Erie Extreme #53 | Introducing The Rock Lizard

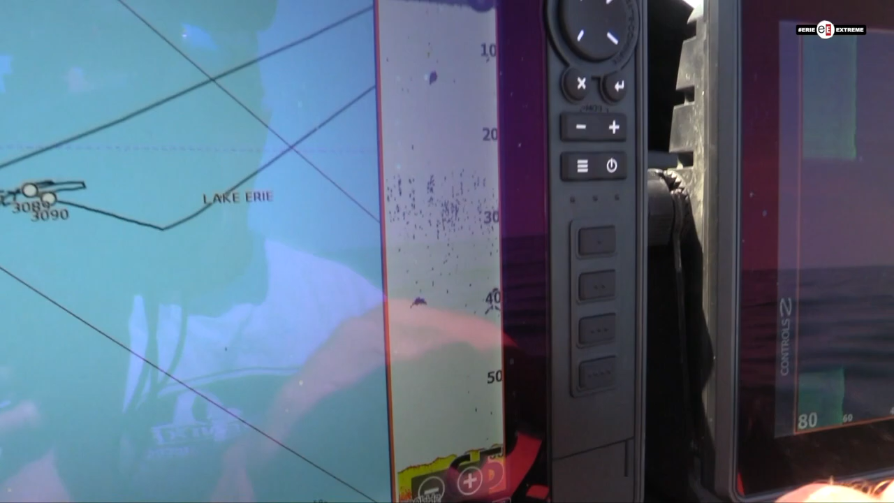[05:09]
Whoa, there's walleyes. So the walleyes are always like right below the bait.
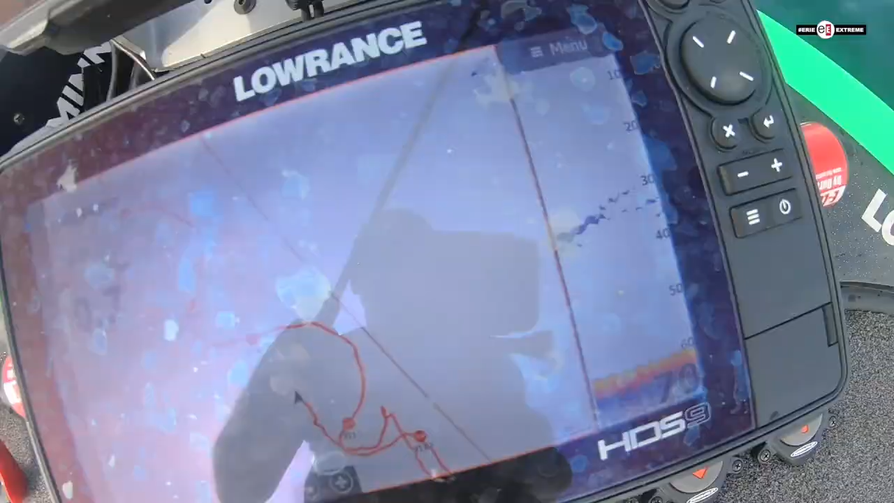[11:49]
Man, there's fish constantly down there now. We're on them now.
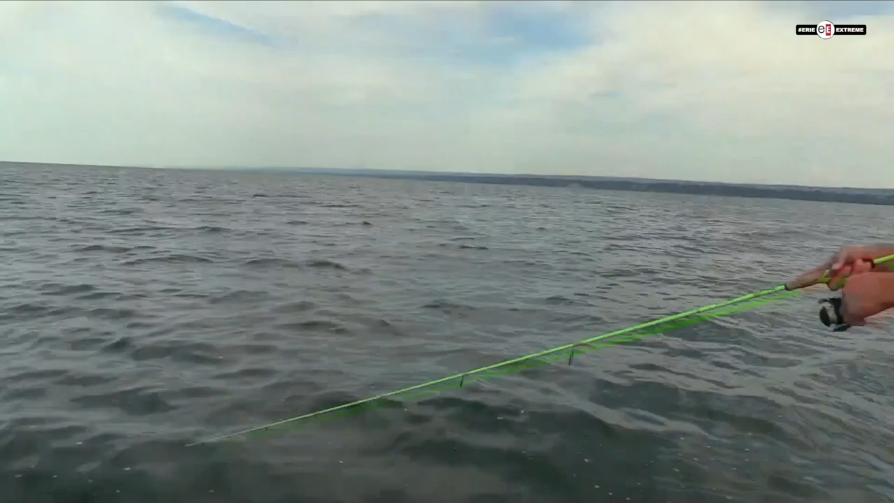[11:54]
Oh, I just missed another one. Dang it. Got him. Oh, I missed him. Got him. He bit it again. A lot of fish here. He bit it again when I missed him.
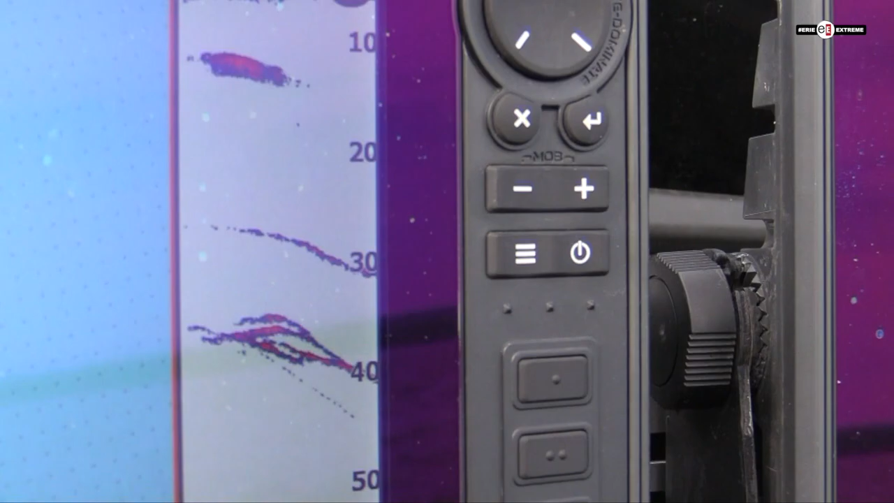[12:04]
Real quick, like, close to the boat too. Dang it. Yeah.
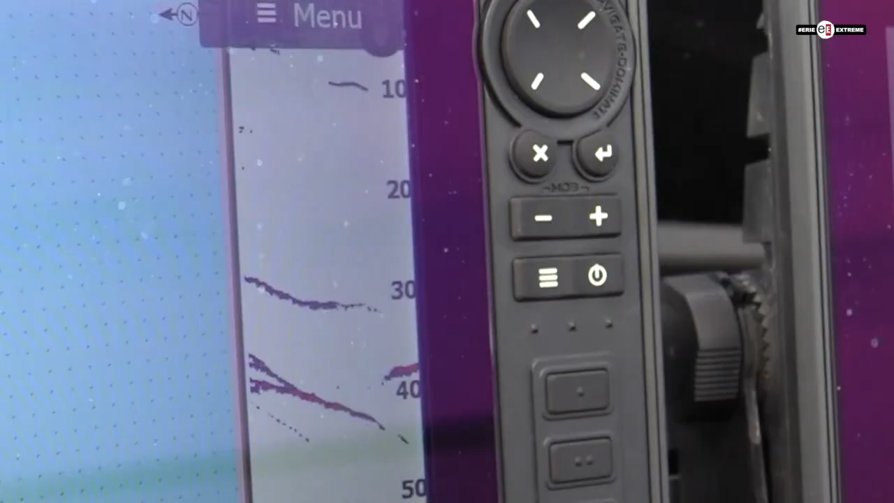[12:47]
That's seven. There are so many fish here.
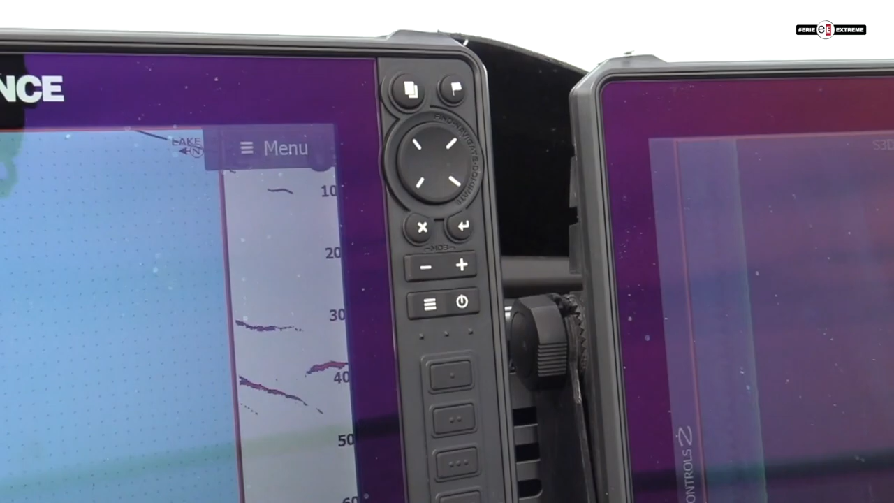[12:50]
Go to 21 and reel it super slow. No worms, baby. This is a good school here, man.